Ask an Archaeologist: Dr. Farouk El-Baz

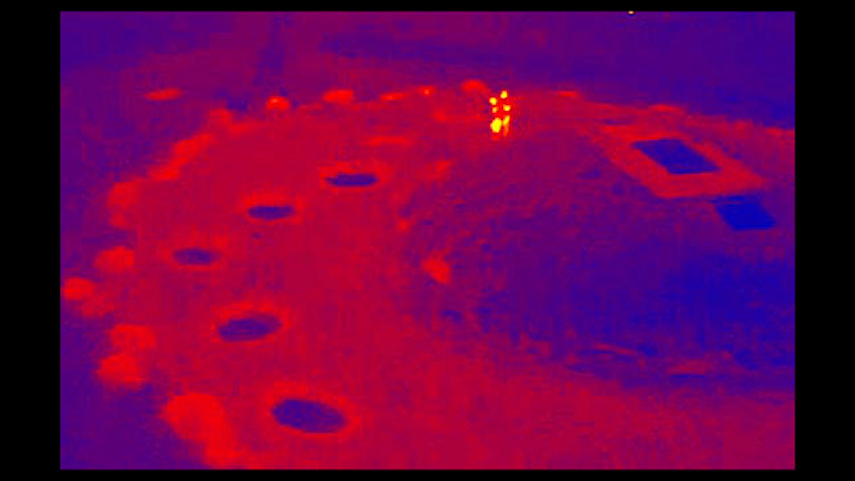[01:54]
because if you have a building, it will behave differently from the surrounding soil or sand. Then, we identified the possibility of using radar images.